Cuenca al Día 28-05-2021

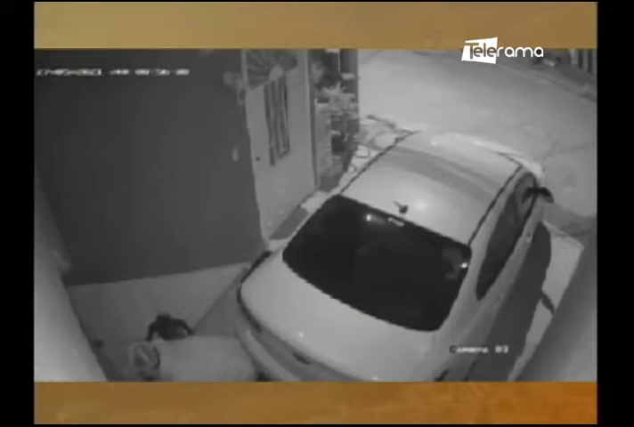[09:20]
Aquí los moradores del sector piden a las autoridades mayor controles en la zona. Mira, entra, bicicleta. Camina, revisa, ve. Cógela una bicicleta. La bicicleta pequeñita, entonces es de algún niño de 8, 9 años y se lleva también la del papá. Primero, imagínate, tiene todo el tiempo, acomoda la bicicleta, pone la primera. Ya no se va más, ¿no? Ah, no, regresa con la otra bicicleta. Es increíble lo que pasa, ¿no?